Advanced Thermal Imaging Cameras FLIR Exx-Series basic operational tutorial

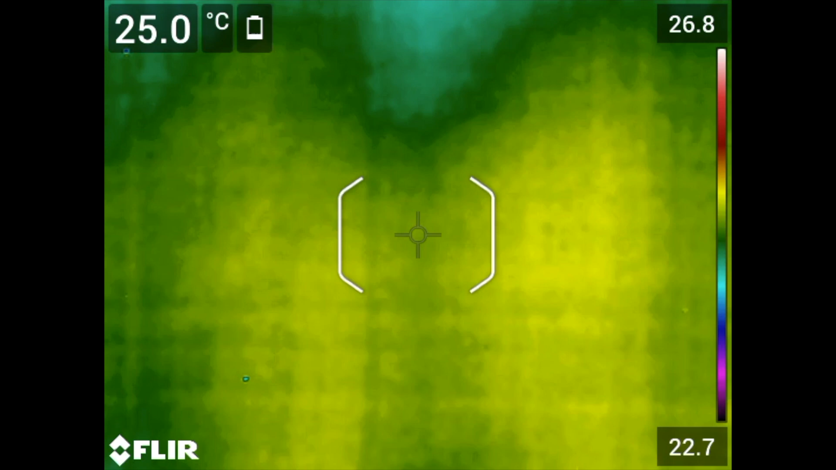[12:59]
On screen: spot 25.0°C
The NUC is a process that resets the detector. The NUC is a process that resets the detector so all pixels return the same uniform
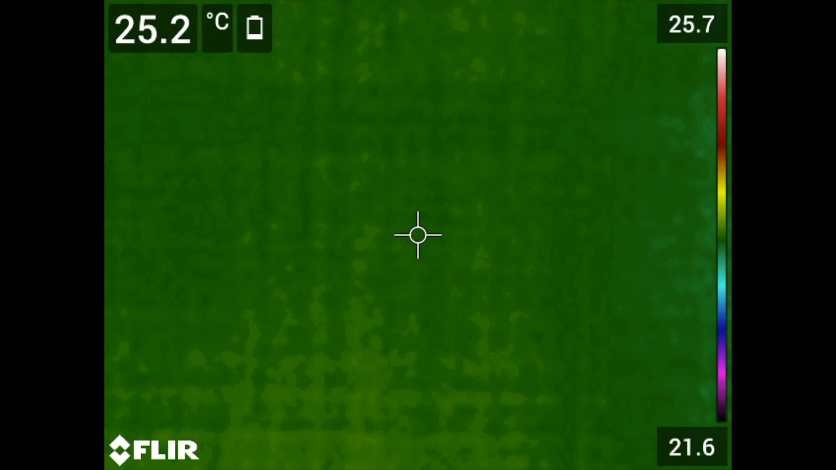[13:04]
On screen: spot 25.2°C
thermal data providing you with a better image and is more stable.
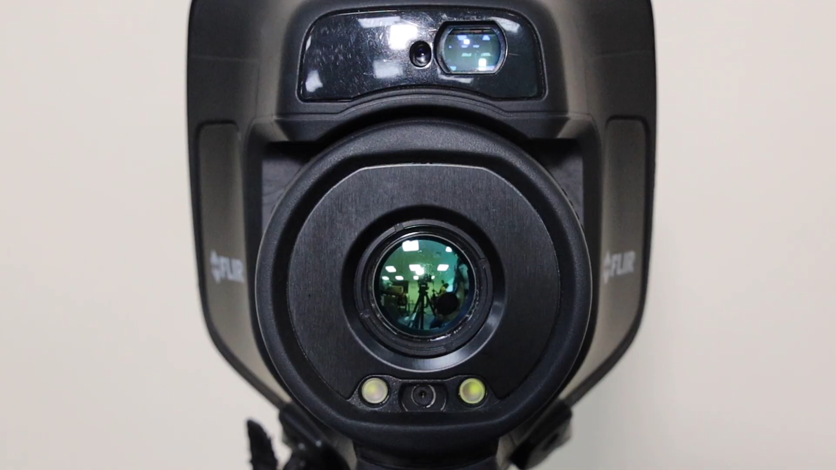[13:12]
You can do the NUC manually by covering the lens to have a uniform target then
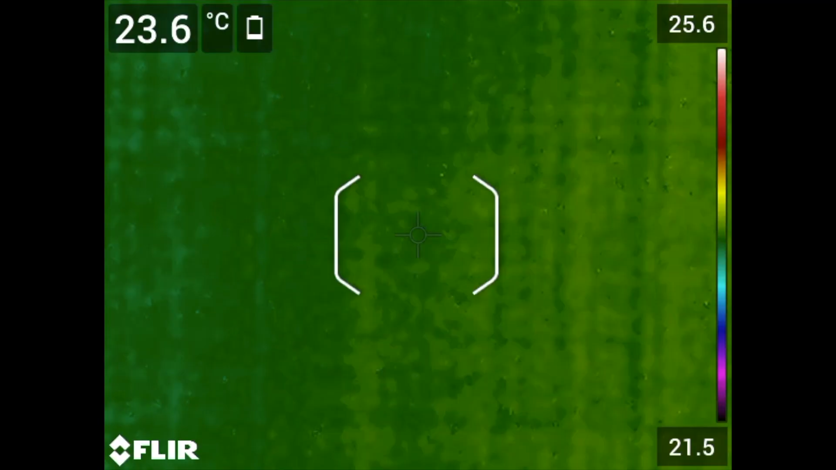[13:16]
On screen: spot 23.6°C
hold the recall button here at the back of the camera for one second.